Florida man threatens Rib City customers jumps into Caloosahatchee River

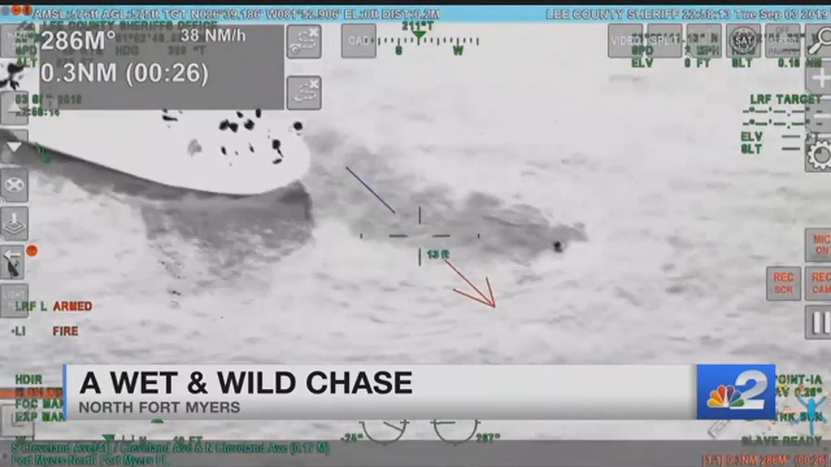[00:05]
Infrared video from the Lee County Sheriff's Office shows the moment rescuers pulled 33-year-old David Koontz from the river.
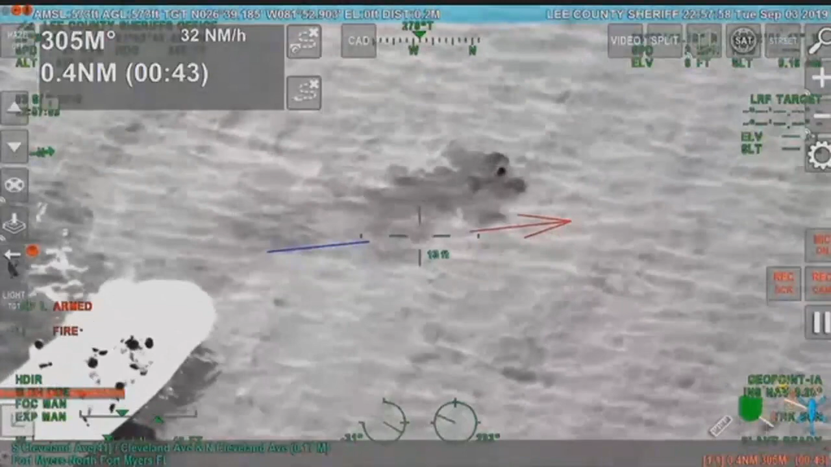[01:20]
Deputies used infrared cameras to find the Rib City runner and pull him from the water. That would make me think he's probably got something to hide.